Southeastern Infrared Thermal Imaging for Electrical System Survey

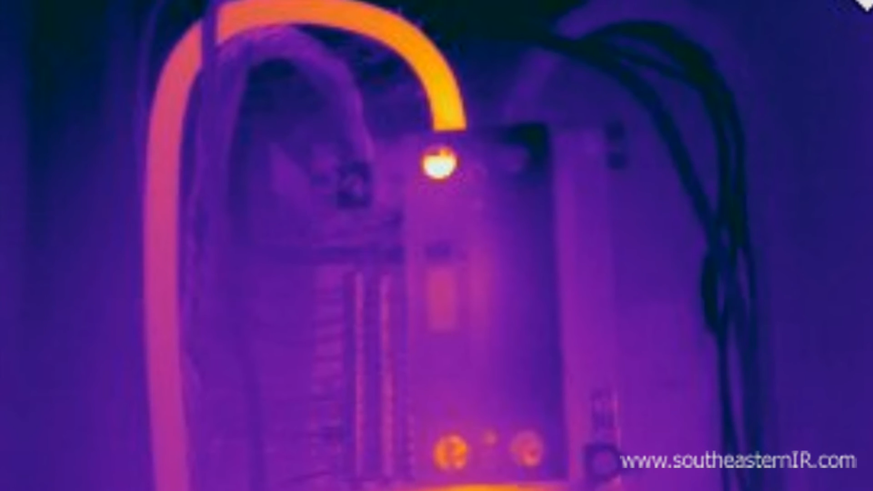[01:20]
This was caused by a loose connection which caused arcing of the current at the connection.
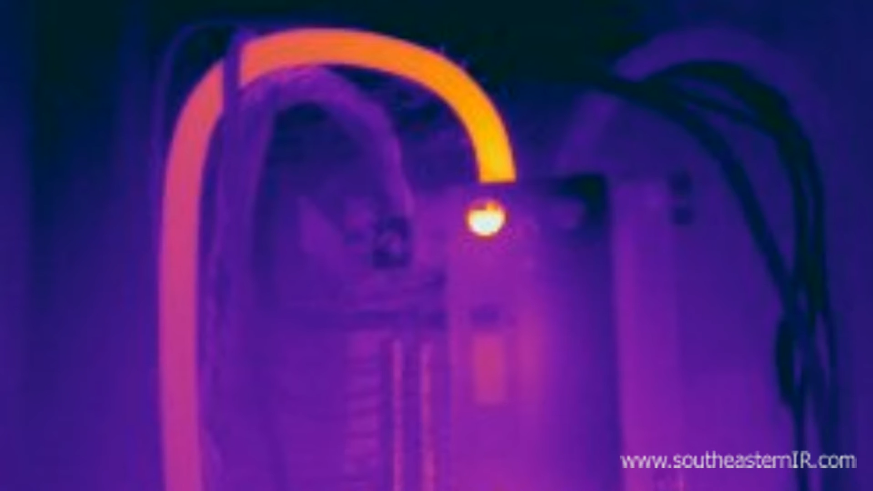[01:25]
Left alone, this would continue to deteriorate and possibly start a fire
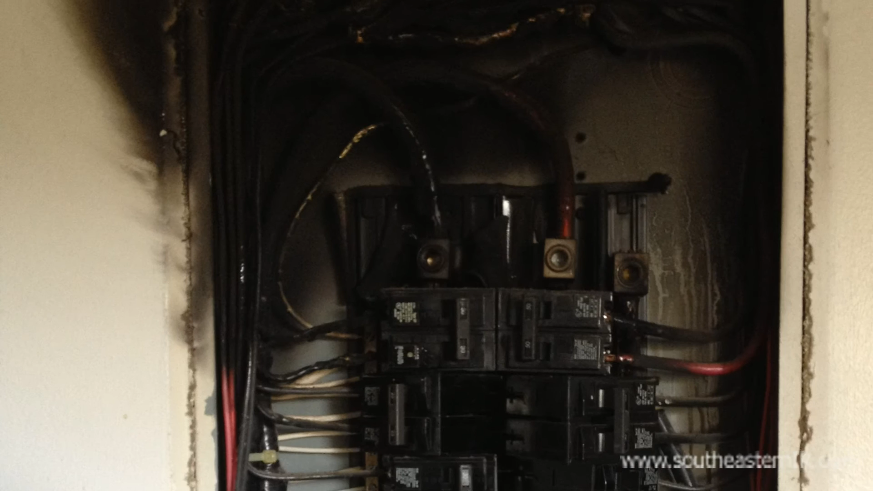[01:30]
and produce a result similar to this image. Here we have a standard wall outlet. The thermal image shows a wire running hot. Again, this was caused by a loose connection.
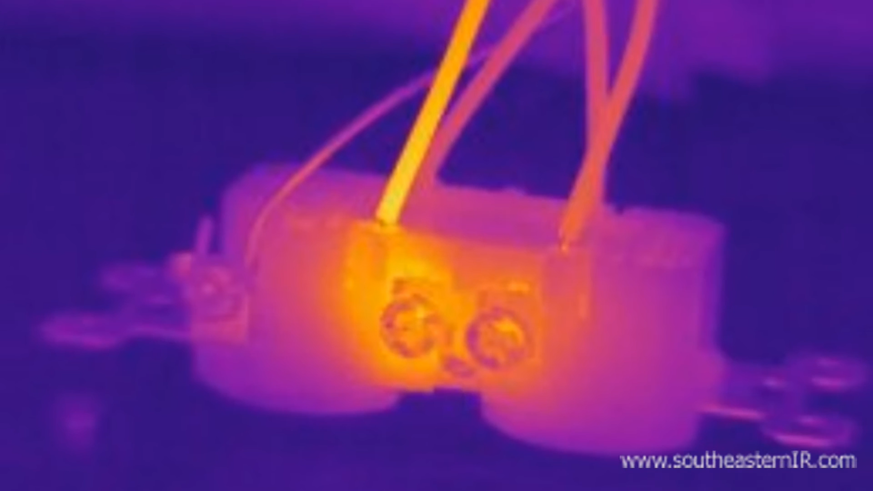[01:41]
Once the connection was tightened, the temperature returned to normal.
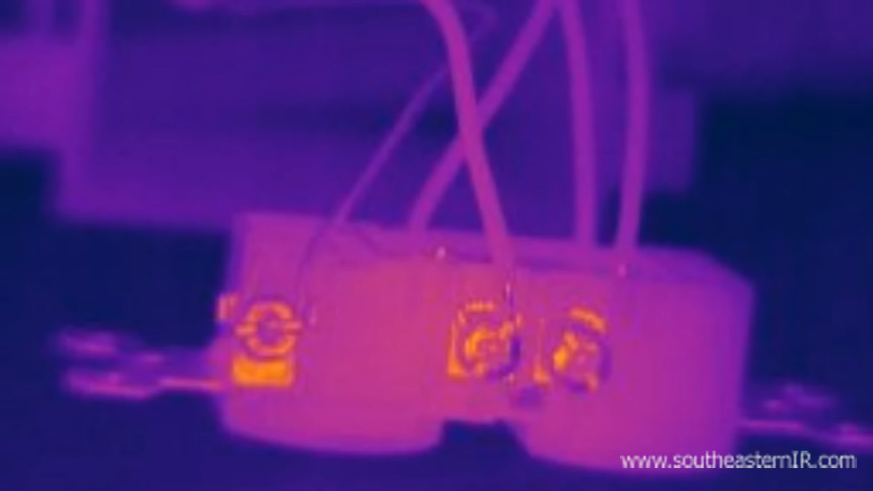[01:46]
This image shows one leg feeding a water heater that is significantly overheating
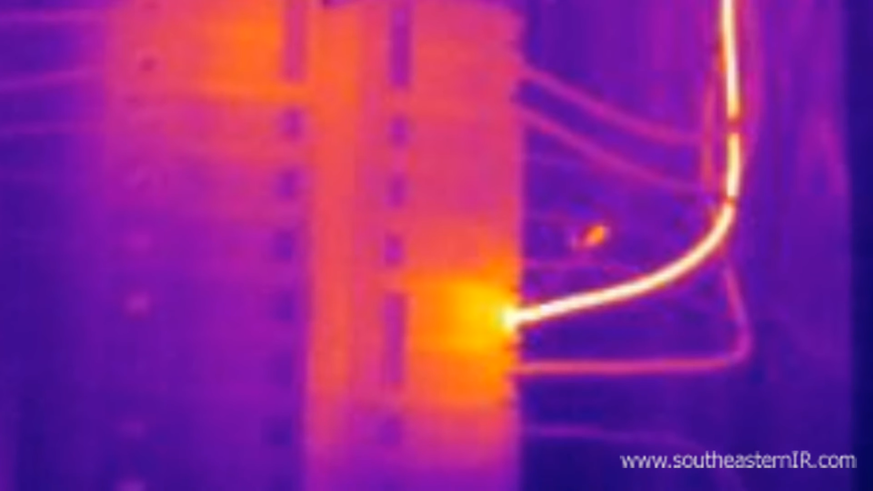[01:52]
from the breaker box all the way to the heater which was over 120 feet away. The cause was a defective heating element.
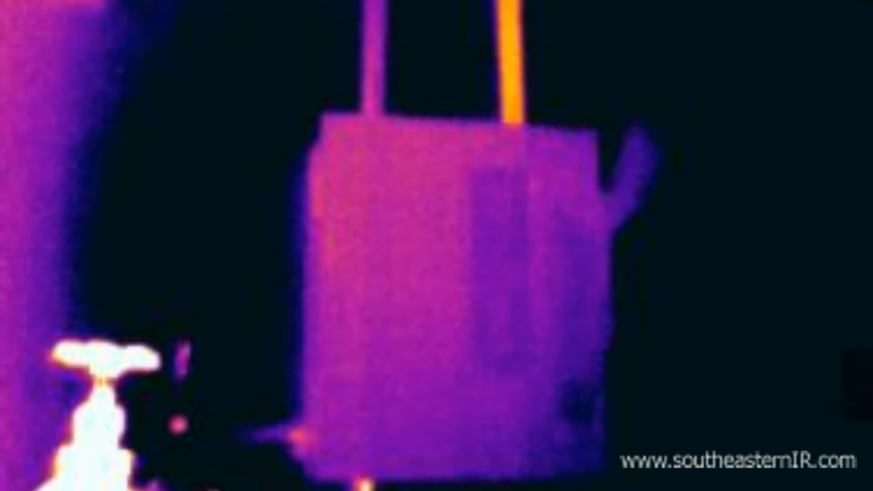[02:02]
This defect caused the heater not to operate efficiently in addition to causing a fire hazard. Here we have another circuit feeding a 220 volt HVAC compressor unit.